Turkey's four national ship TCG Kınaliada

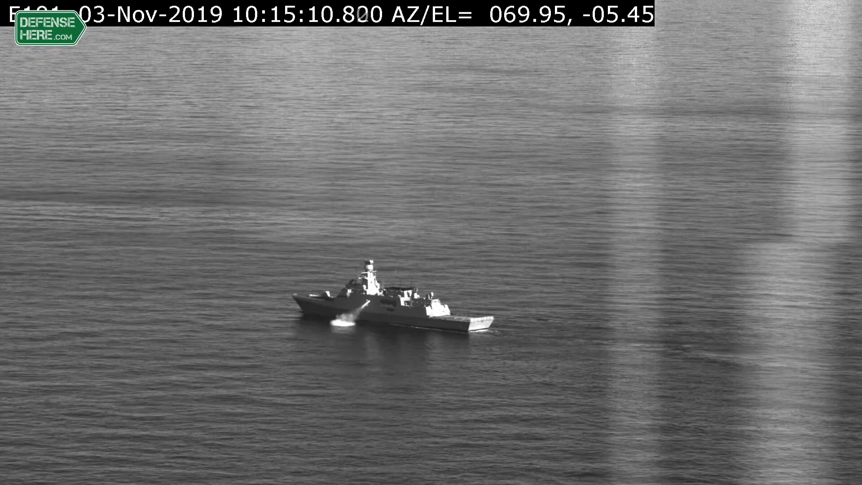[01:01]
In November 2019, the Hawk was successfully launched from the ship TCG Kinaliyada.
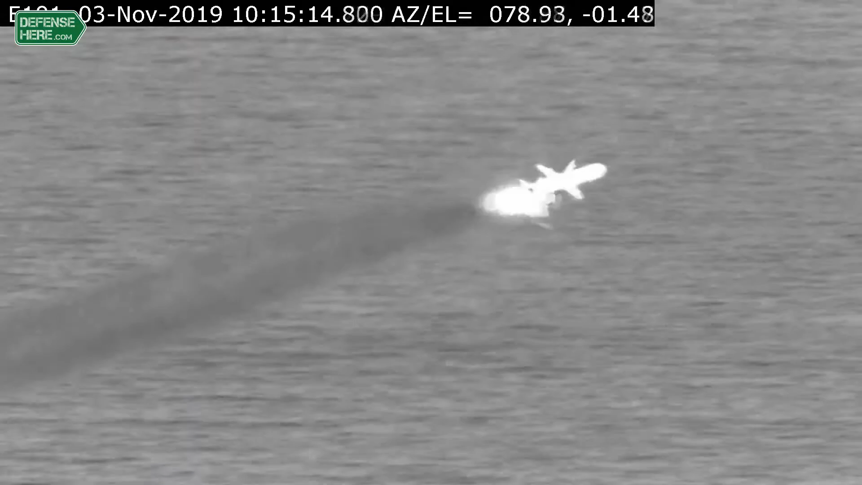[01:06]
TCG Kinaliyada helicopter platform without support can stay at sea for 10 days.